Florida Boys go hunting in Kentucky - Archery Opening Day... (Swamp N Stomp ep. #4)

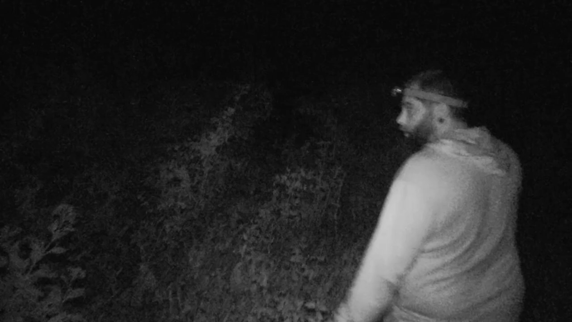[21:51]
Right there. Are you on night vision? Mm-hmm. I can't see anything.